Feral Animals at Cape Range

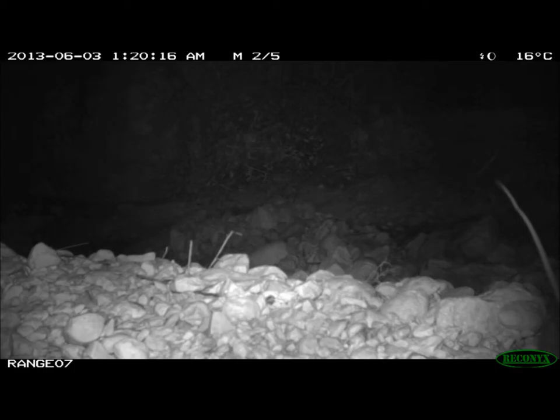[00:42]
have been the most significant factor affecting the loss of these species.
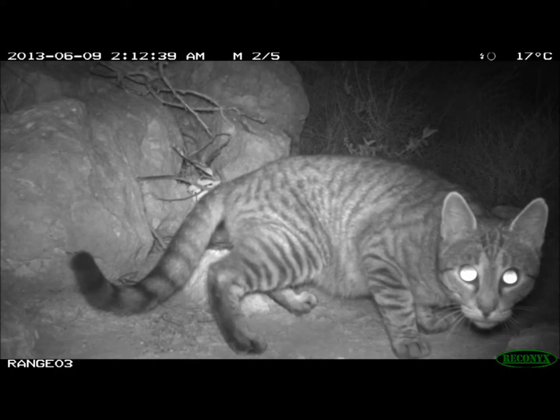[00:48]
Feral cats, in particular, are amazing predators.
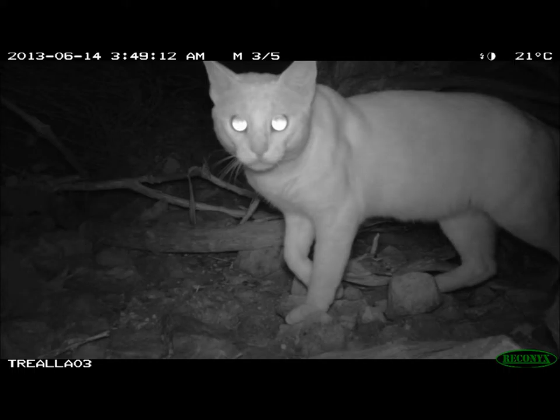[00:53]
Their ability to stalk prey and find prey is unsurpassed and they manage to occupy all types of habitats across Australia,
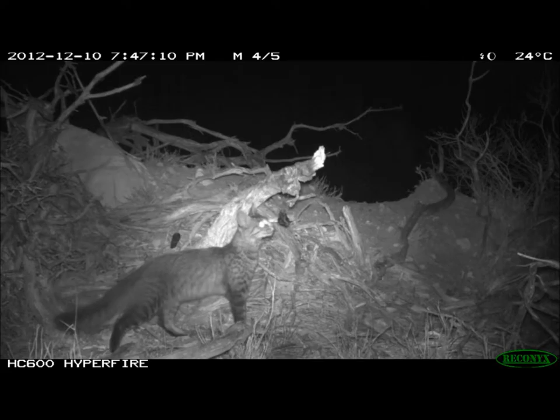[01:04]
including all habitat types on the North West Cape. Foxes, likewise,
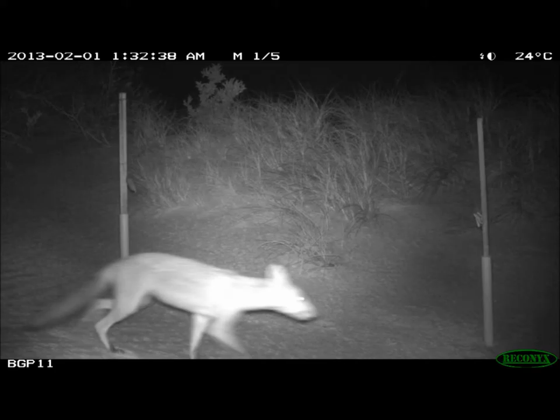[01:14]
are amazing predators and their ability to target particular species and have great
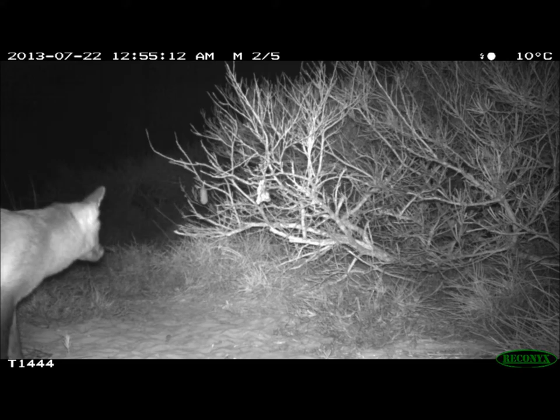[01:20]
impacts on those species such as the iconic black flanked rock wallaby.